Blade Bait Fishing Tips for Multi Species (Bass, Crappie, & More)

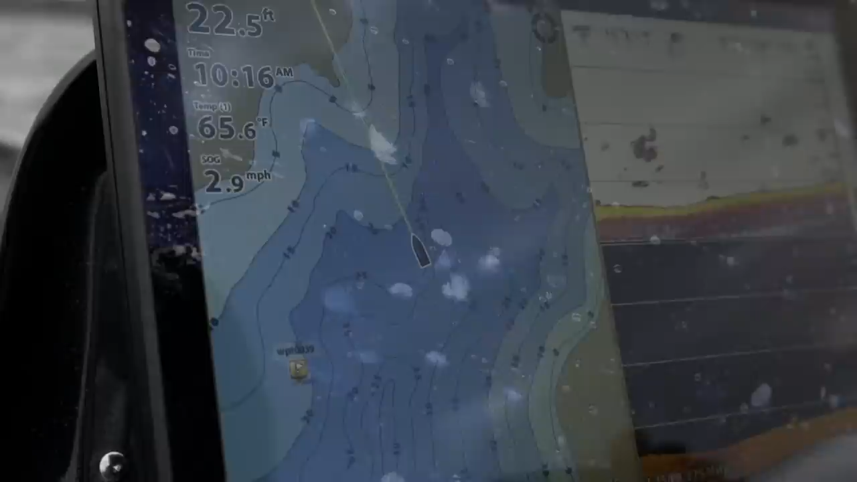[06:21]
On screen: water 65.6°F, speed 2.9 mph
give it a dangle like so and I'm cool we're watching it here's bait fish over here